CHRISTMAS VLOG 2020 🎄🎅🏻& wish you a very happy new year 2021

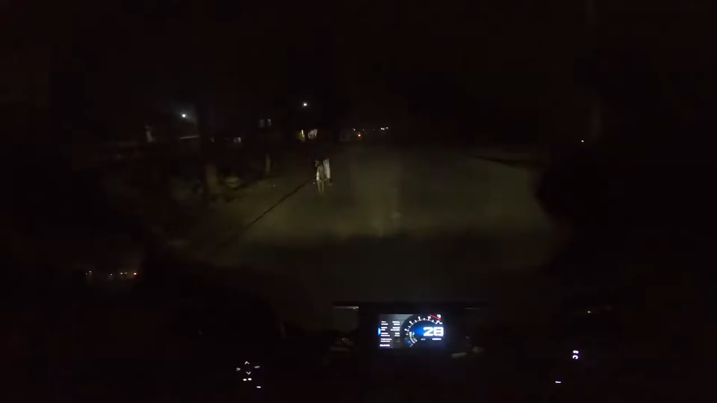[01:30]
अभी मैंने जहांगीरपुर क्रॉस किया है, जो कि ढोली से 2-3 किलोमीटर पहले है। अभी कुछ देर में ढोली आएगा, ढोली के बाद पूसा और उसके बाद मेरा गांव कल्याणपुर।
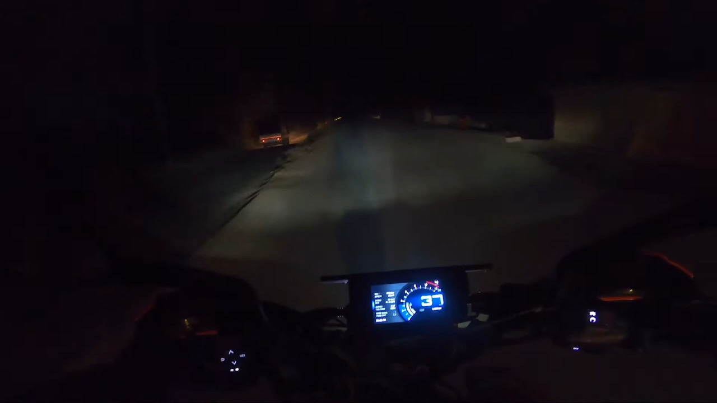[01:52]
कुछ दिन पहले तक अभी जिस पुल से मैं गुजर रहा हूँ वो क्षतिग्रस्त था और बस दो पहियों का आवागमन इस पुल से हो रहा था, लेकिन अब छोटी गाड़ियाँ इससे गुजर सकती हैं।
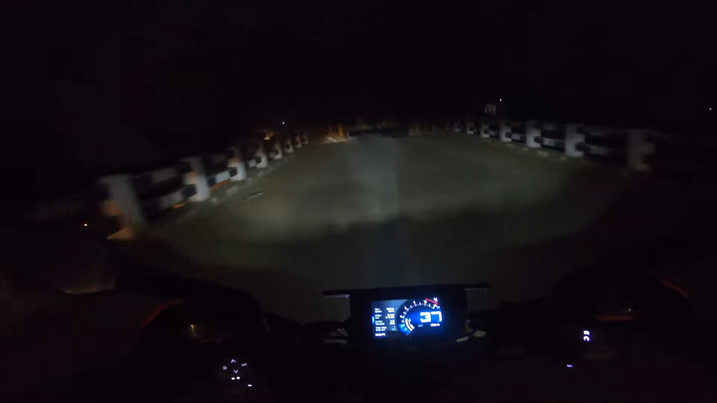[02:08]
और अभी हम लोग तिरहुत कृषि विश्वविद्यालय, जो कि ढोली में स्थित है, उसके पास से गुजर रहे हैं।
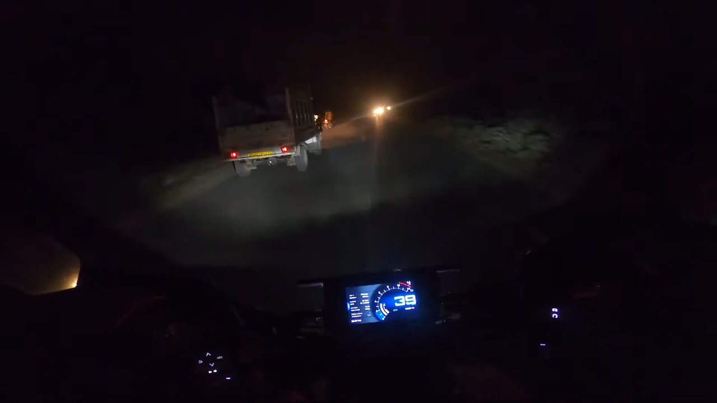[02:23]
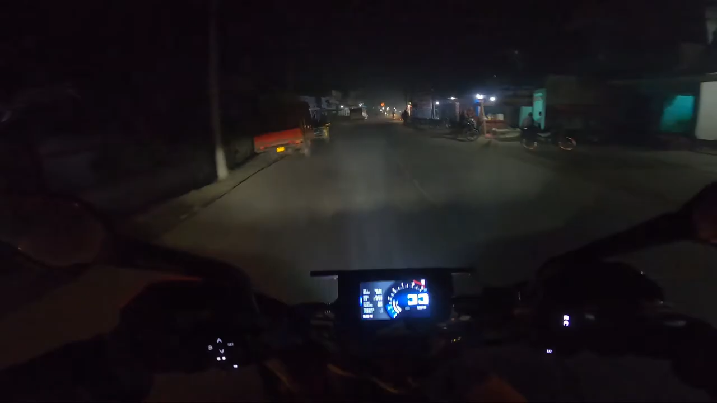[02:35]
अभी हम लोग ढोली चौक से गुजर रहे हैं। यहाँ से मेरा गांव कल्याणपुर 23 किलोमीटर की दूरी पे है।
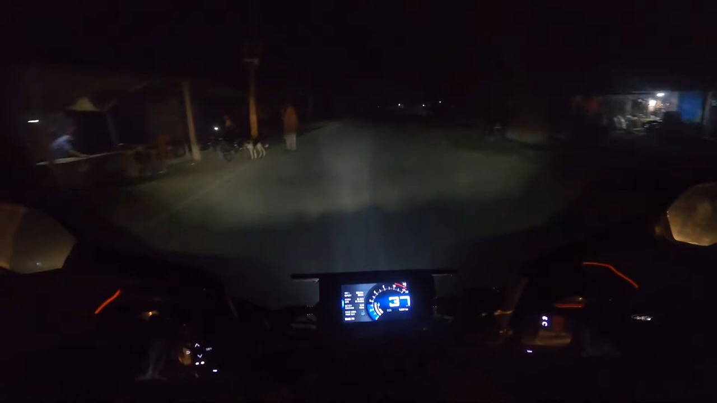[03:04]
बिहार सरकार से अनुरोध है कि इस जगह के रोड का कुछ करें, नहीं तो ये दुर्घटना का बहुत बड़ा कारण बन सकता है। वो तो मुझे पता था कि इस जगह पे रोड ख़राब है, जिसके लिए मैंने अपने गाड़ी का स्पीड कम कर लिया था,
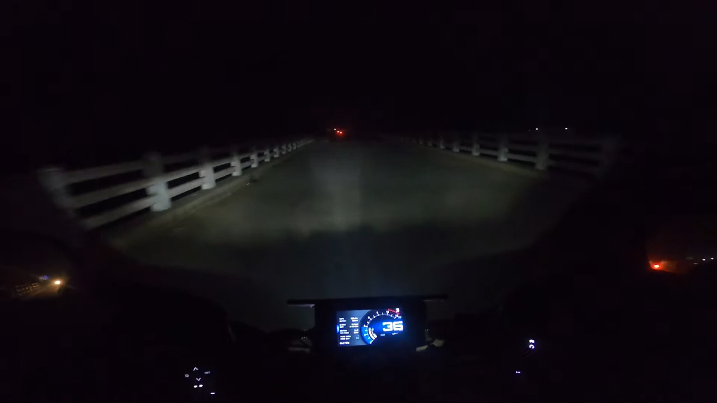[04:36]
अभी मैं गंडक नदी के ऊपर बने पुल से गुजर रहा हूँ और इस जगह से मेरा घर मात्र 13 किलोमीटर की दूरी पे है। और फाइनली लगभग 50 किलोमीटर की जर्नी पूरी करने के बाद मैं अपने गांव में प्रवेश कर रहा हूँ।
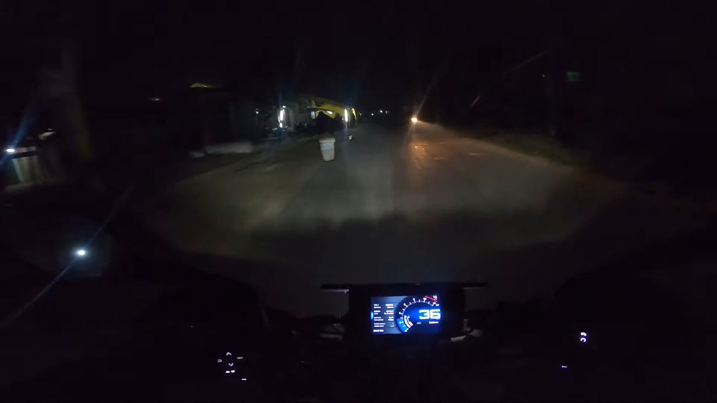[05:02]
बाएं साइड में जो आप देख रहे हैं वो कब्रगाह है और ये मेरा कल्याणपुर चौक का शुरुआत हो चुका है। मैंने अपना क्लास 10th कल्याणपुर से ही किया है, कल्याणपुर हाई स्कूल से। कभी मौका मिलेगा तो मैं वहाँ पे भी लेके चलूँगा आप लोगों को।
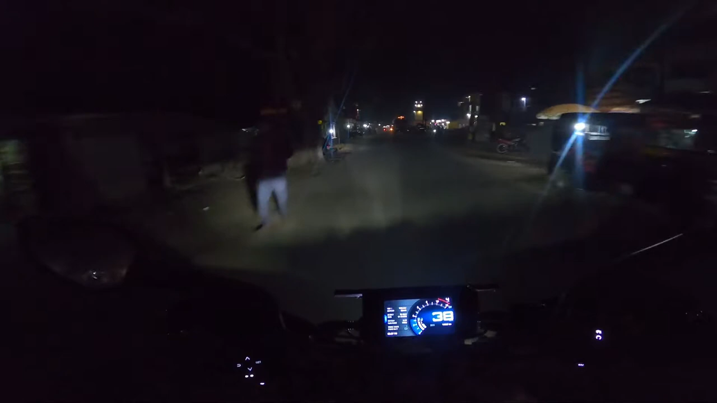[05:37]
ये बाएं साइड में जो रेड कलर का मंदिर देखा आपने वो काली मंदिर है, राइट साइड में जो अभी येलो कलर का मंदिर गया वो हनुमान मंदिर है।
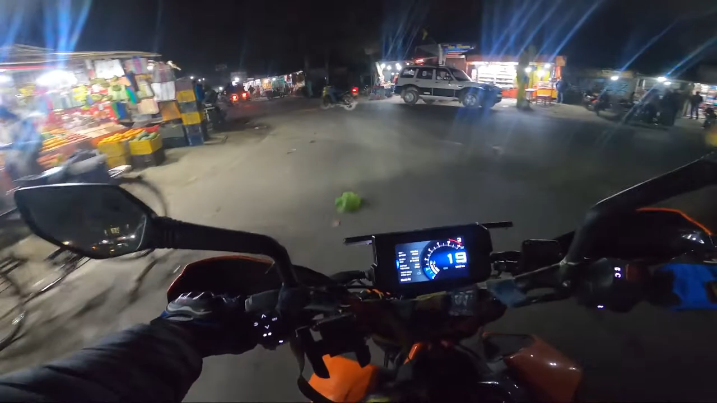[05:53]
और ये कल्याणपुर चौक है, छोटा सा चौक है ये। और अब मैं दाएं मुड़ूंगा,
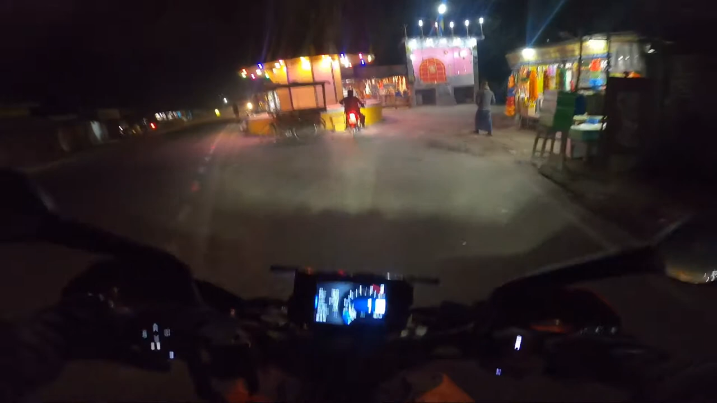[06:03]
वो सामने जो बहुत सारे लाइट वाले हैं ये दुर्गा मंदिर है। दुर्गा पूजा में यहाँ पे बहुत बड़ा मेला लगता है। और फाइनली मैं अपने घर पहुँच चुका हूँ।